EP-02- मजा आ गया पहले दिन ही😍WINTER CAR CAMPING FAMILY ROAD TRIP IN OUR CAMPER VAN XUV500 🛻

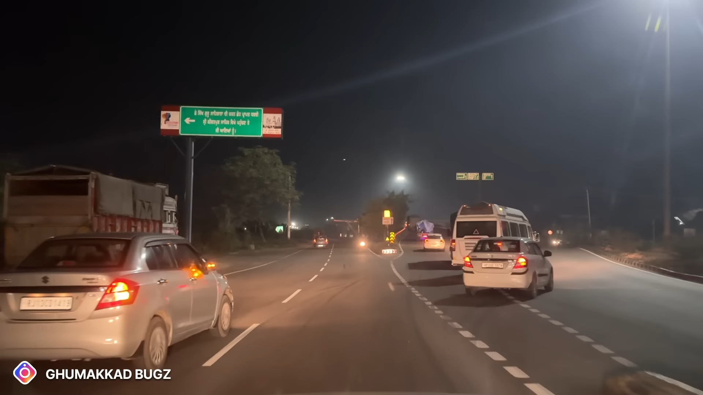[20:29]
एक नीचे की तरफ की रस्ता जा रहा है तो हम चड़के
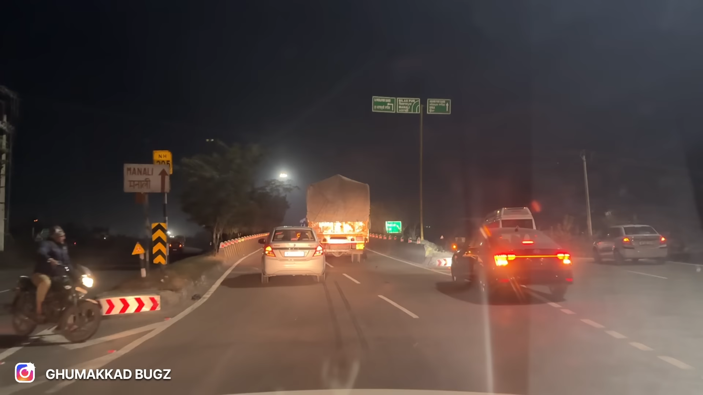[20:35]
हैं यह फ्लाइवर मनाली के लिए मतलब तीन एक जैसे सामने जा रहा है आदमी कंफ्यूज हो जाओ है दोस्तों इतना बढ़िया लग रहा है अभी मुझे नहीं पता आप एक्चुल वाइप फील कर पा रहा है नही
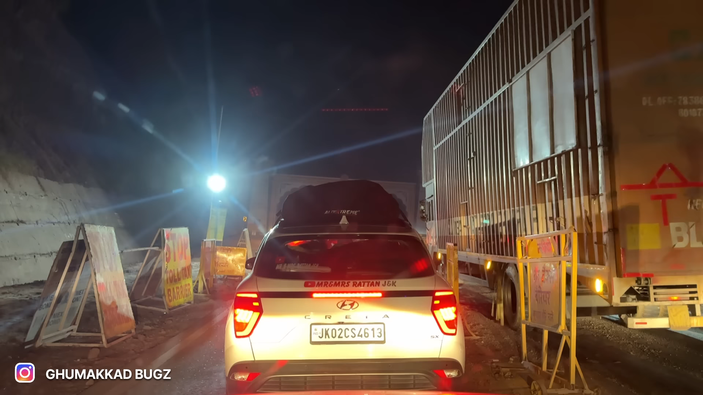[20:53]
इंटेक्स इसको बोलते है हमाचल के लिए और आगे आपको गाड़ी जाने पेचाने से दिख रही होगी हमारे मित्र मिल गए चलिए इस बार हमारे किस्मत बहुत अच्छी है फाइनली
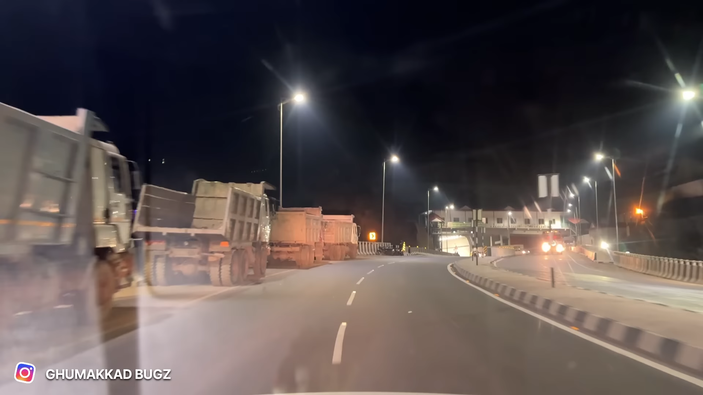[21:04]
टर्नल्स पोपन है तो मुझे लगता है बहुत ही कम समय में हम लोग यह
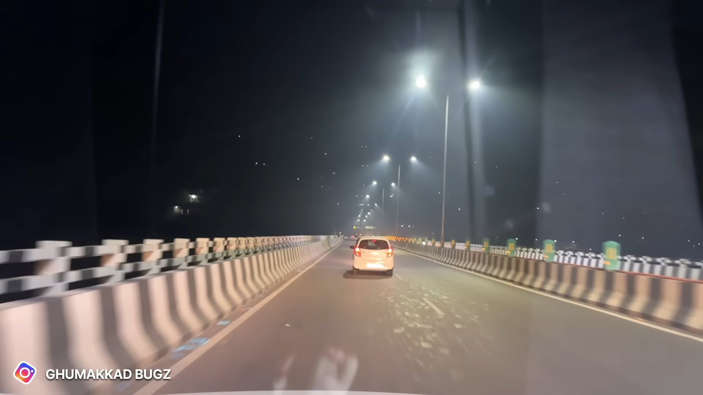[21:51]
लोग पी � यहां पर बस यह सेंसर का विशेज दियान रखना हर 200 मिटर पर सेंसर है वाई दोस्तों
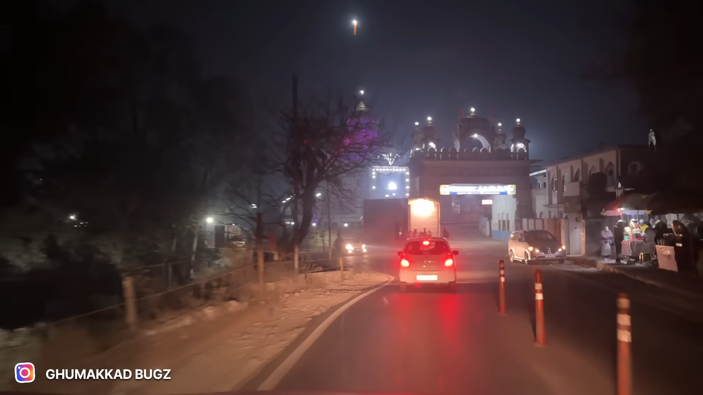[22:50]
मंडी के गुरुद्वारा सहीब है अब देखता है हमारे किसमत किंदी अच्छी है यह बइसे तो पाजी है मेरे